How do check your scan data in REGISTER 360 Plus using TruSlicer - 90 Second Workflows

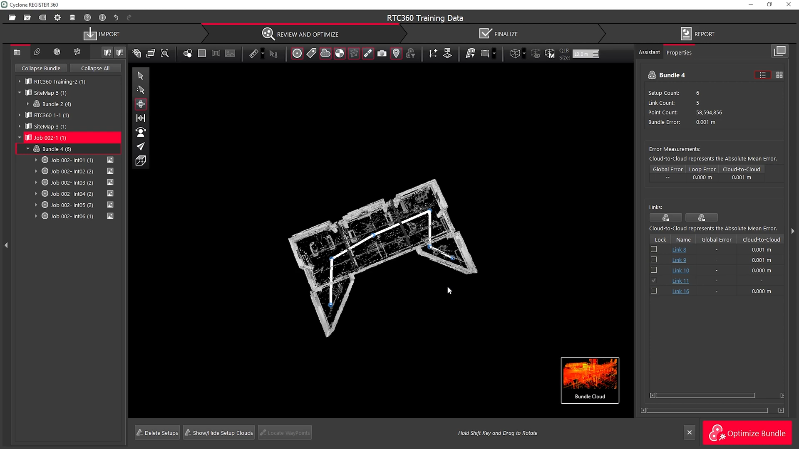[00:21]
From here I can view my data in 3D and I can also set the predefined views.
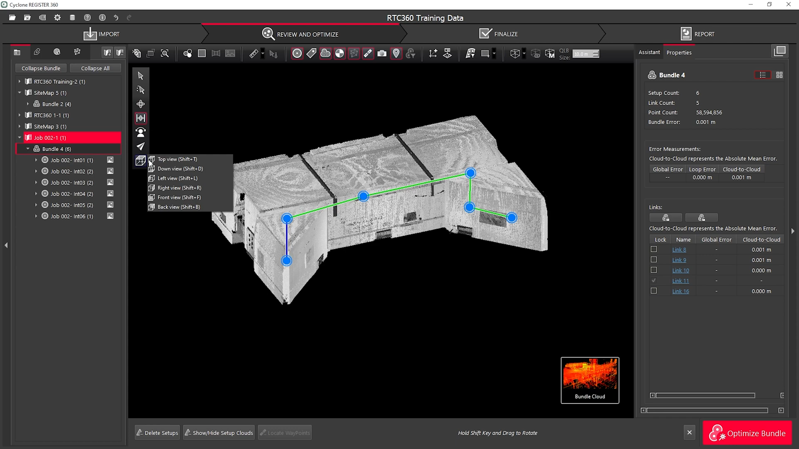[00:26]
I'm going to use the top down view.
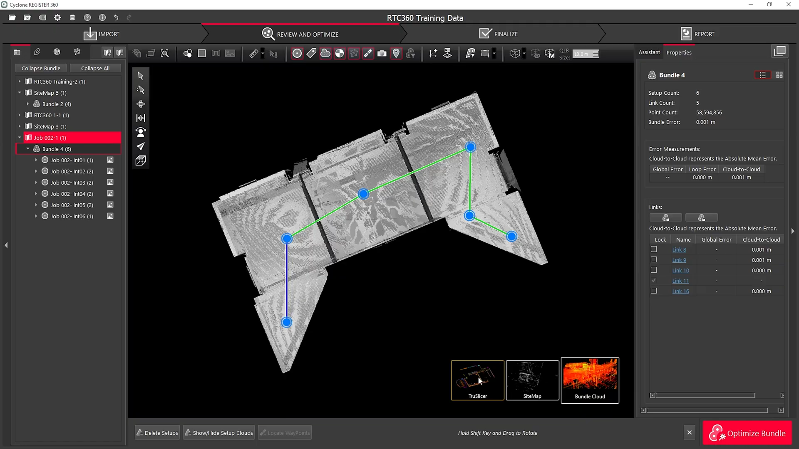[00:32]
When I'm ready to check my data with my bundle selected I can select the TrueSlice tool. Here I can change the slice thickness of what I am actually seeing and I can also move the slice location up and down through my data.
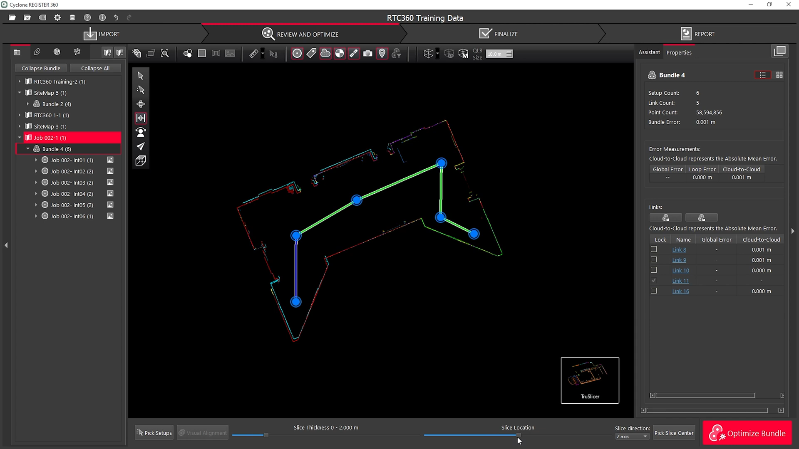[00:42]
Here we can see I'm seeing this data in a z-plane. If I zoom in I can see that my scans are different colours based on their setups. Here I have two scans that are not aligned. By using the PIX setups I can select the two setups and jump straight into a visual alignment tool. From the visual alignment tool I can line up the data in the plan view and also in section view
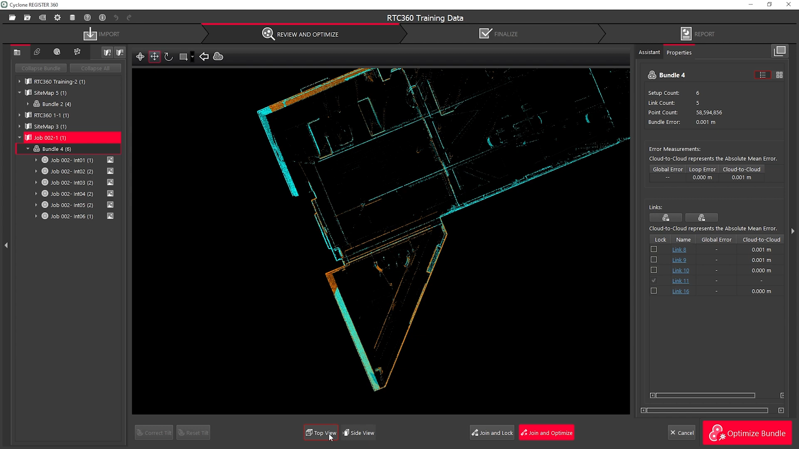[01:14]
and when I'm happy I can join and optimise that data together. Here we can see the graph that I get shows my absolute mean error,
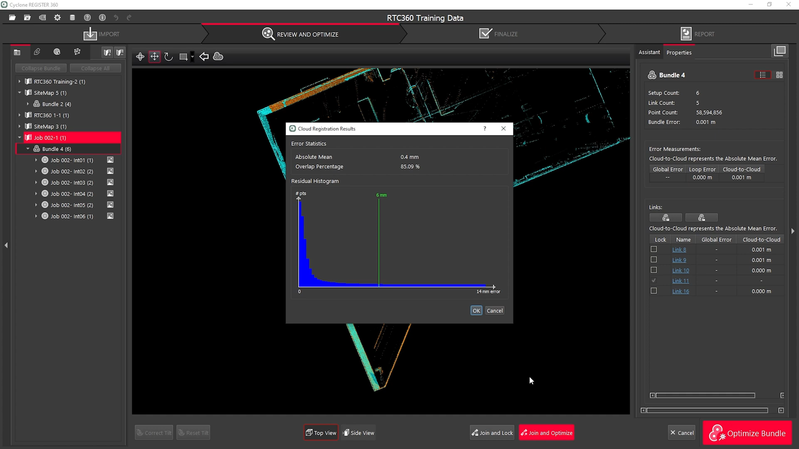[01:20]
my total percentage overlap and also the histogram of my residuals.
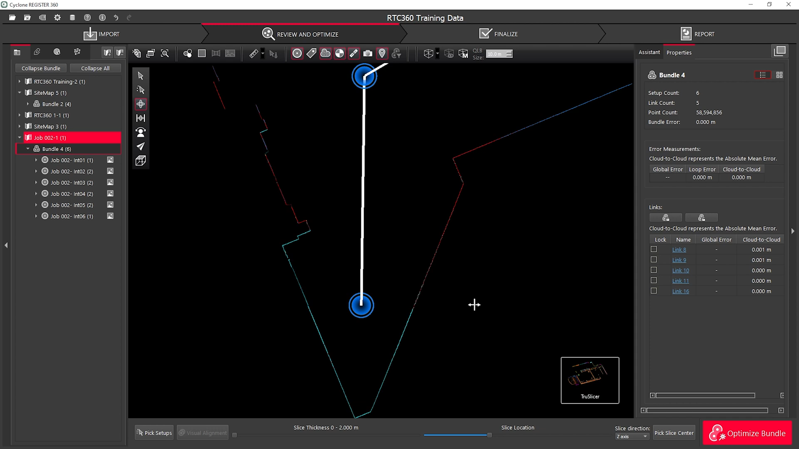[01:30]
Once I'm happy with that I can also check my slice in my X and Y axis.